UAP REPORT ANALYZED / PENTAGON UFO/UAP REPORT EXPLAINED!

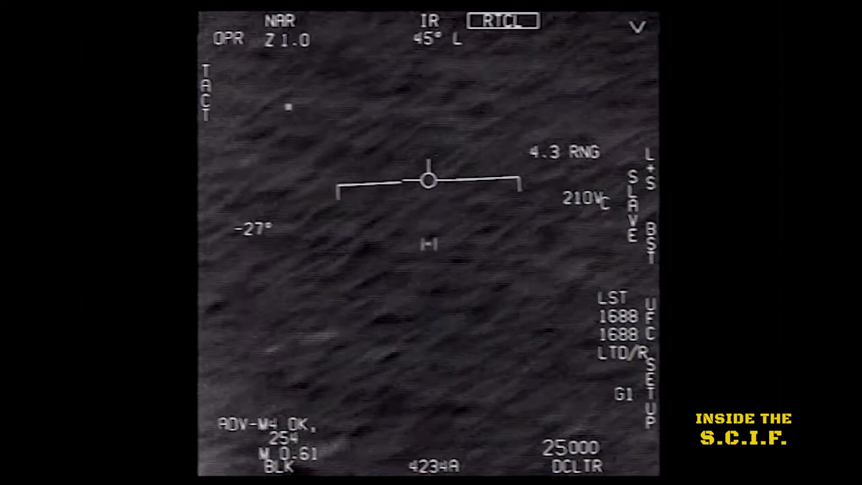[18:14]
but it takes off at such a rate that the, the sensor cannot remain locked on that UAP.
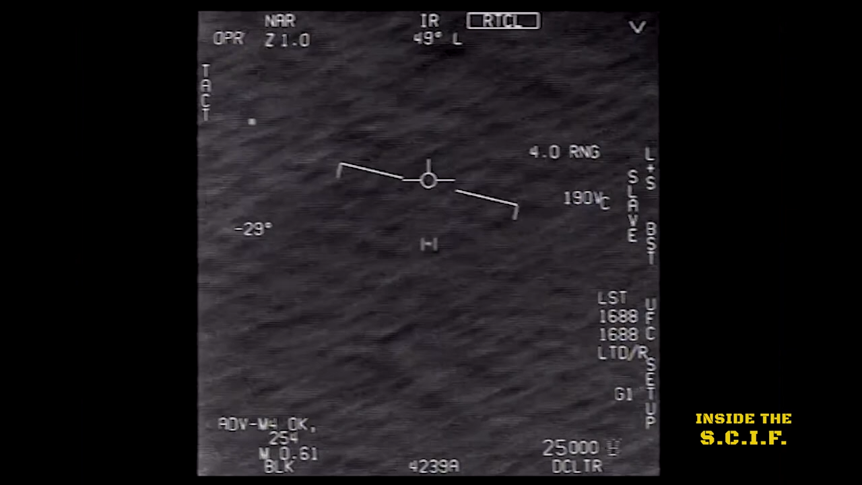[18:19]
Very high speed. Very high speed. So it's amazing to me. I mean, so some UAP appear to remain stationary,
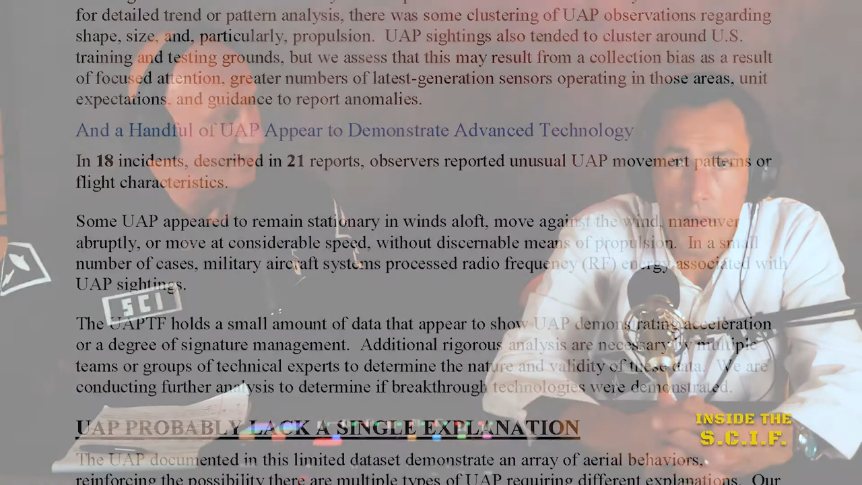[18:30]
like we said, you know, in winds aloft, uh, move against the wind, maneuver abruptly, or move at considerable speed, uh, without dishonorable means of propulsion.
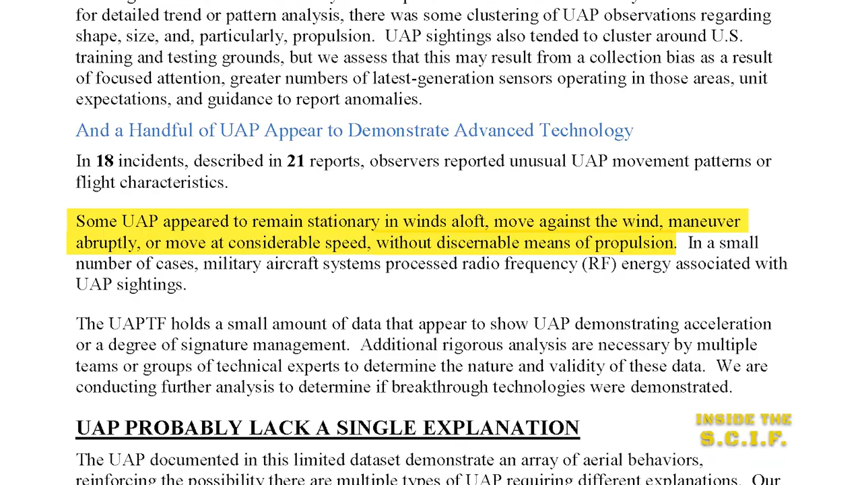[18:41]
And that's the thing. We don't see any propulsion. Right. We don't see any exhaust.
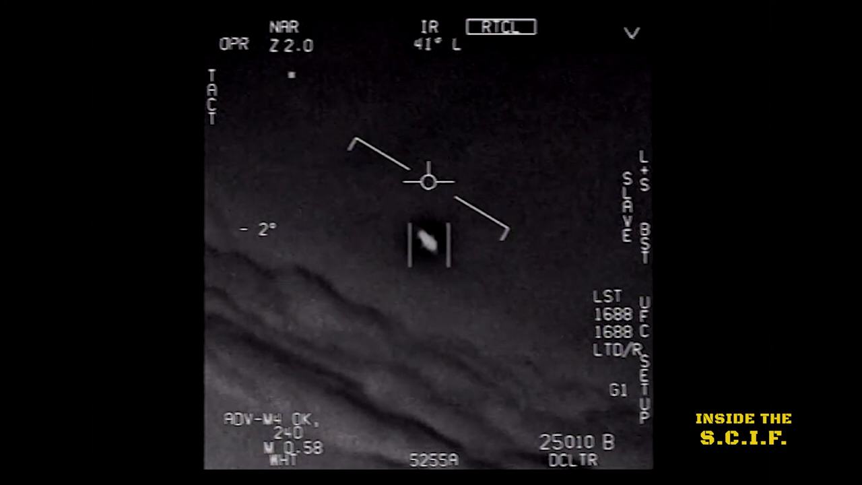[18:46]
We don't see any flame. Any smoke. Even in the infrared. Right.
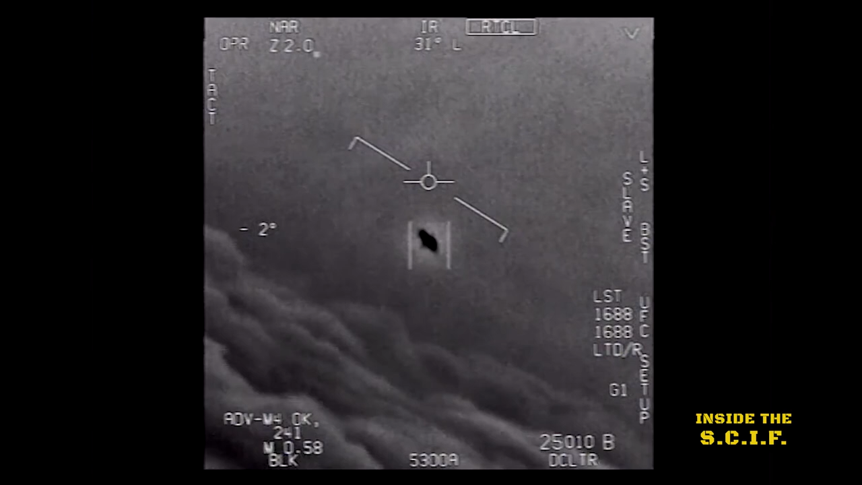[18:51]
We don't see it. And I, and I also wonder, you know, on these films that we've seen that have been released, you know, were they able to visually see these objects?